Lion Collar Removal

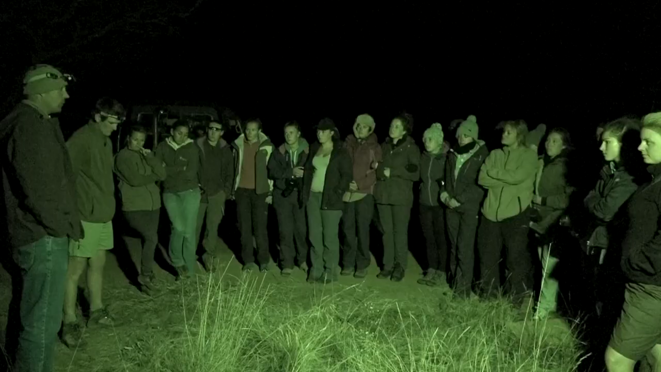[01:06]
intervention are given specific briefings on safety and procedure prior to the team heading out.
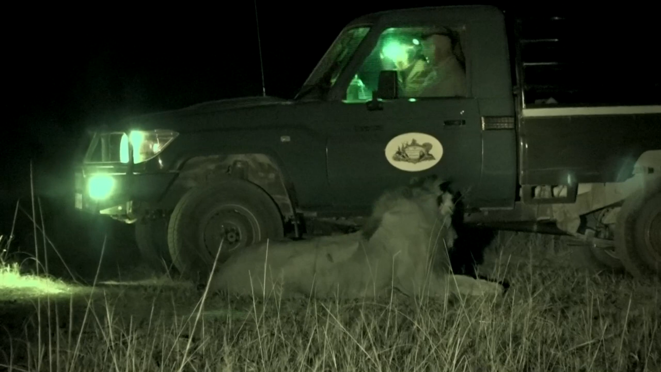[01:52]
A job well done, the teams stepped back to allow the lion to wake up peacefully and to ensure that he was none the worse for the experience. the east coast's